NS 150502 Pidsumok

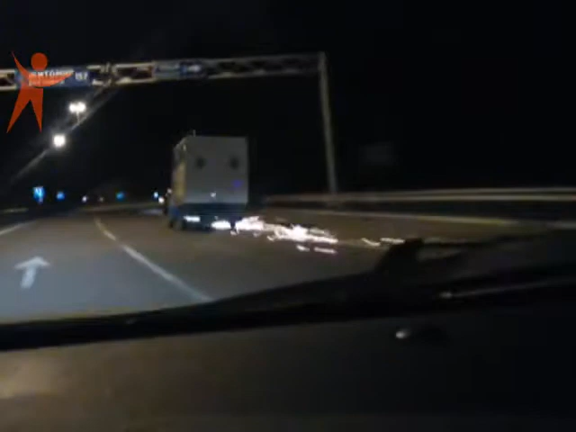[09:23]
Серед ночі за вогняною вантажівкою інспектори їздили кілька кілометрів по обласному центрі, а згодом і на околицях міста, аж поки автомобіль сам відмовився курсувати.